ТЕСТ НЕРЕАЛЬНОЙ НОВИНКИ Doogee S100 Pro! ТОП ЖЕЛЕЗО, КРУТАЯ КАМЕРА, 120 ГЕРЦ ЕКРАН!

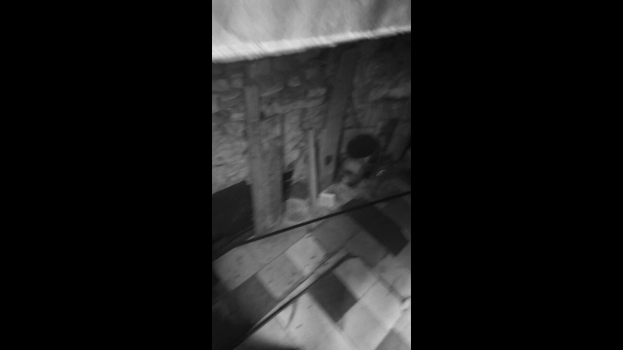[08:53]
Сейчас я спускаюсь в полностью темный подвал и закрываю двери для...
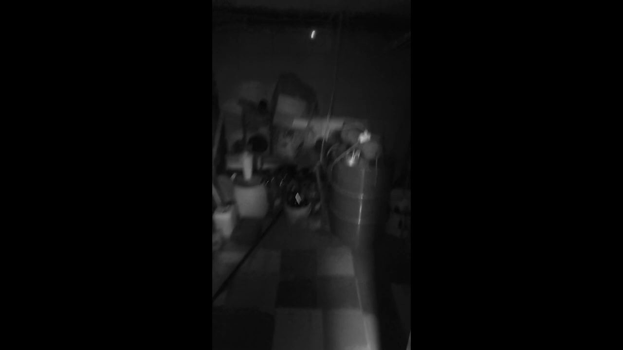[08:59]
Вот, ну тут минимум вообще света. Вот вообще темнота, тут я ничего не вижу.
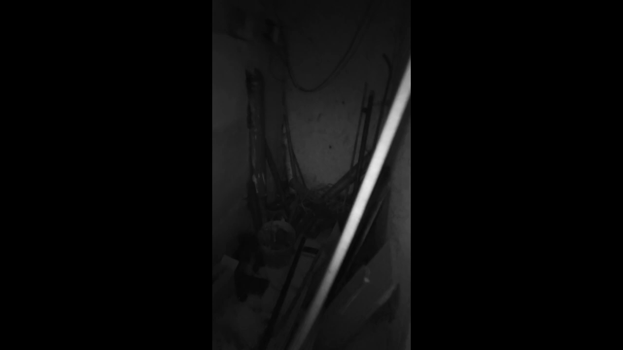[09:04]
То есть глазами я тут не вижу вообще ничего, а камера ночного видения все отлично видит, даже он фокусироваться пытается.
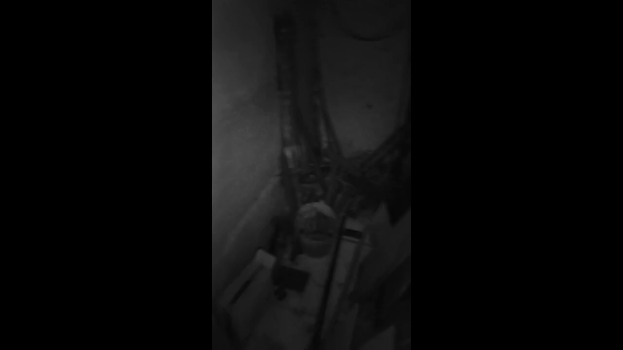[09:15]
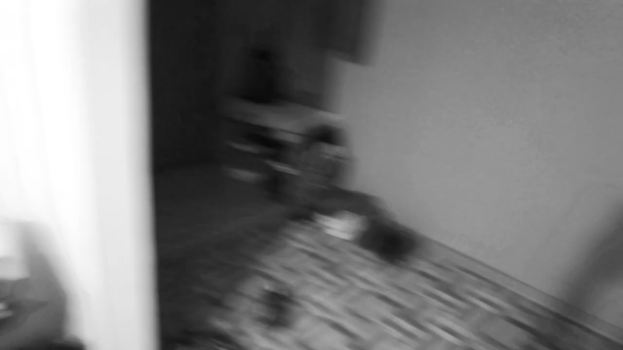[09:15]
Итак, выключаем свет, и у нас кромешная тьма в квартире.
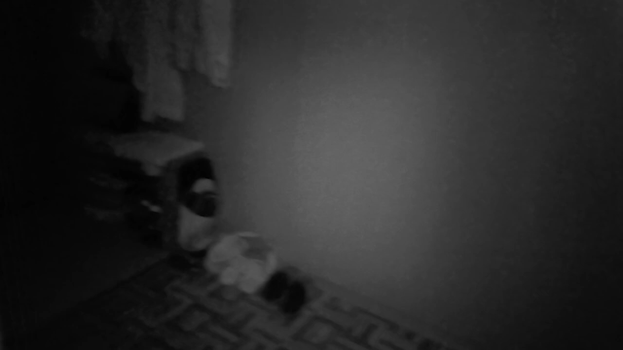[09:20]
Я, ну, глазами я ничего не вижу. Оп. Так, надеюсь, тут сейчас никаких привидений у меня не будет, а то я офигею.
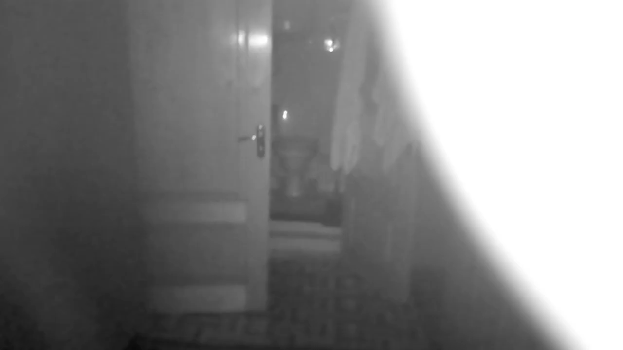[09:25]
Сейчас глазами я не вижу ничего, а ночная камера видит.
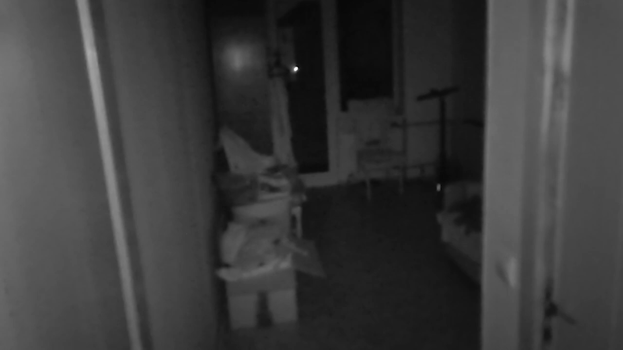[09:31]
Кстати, фокус. Ну, насчет фокусировки, как вы видите, не сильно хорошо она ловит фокусировку. Есть приближение. И вот у нас максимальное отдаление. Я ничего не вижу. Сейчас включу свет. Оп, включился свет. Оп, выключился свет. В принципе, Как вы видите, ночная камера работает.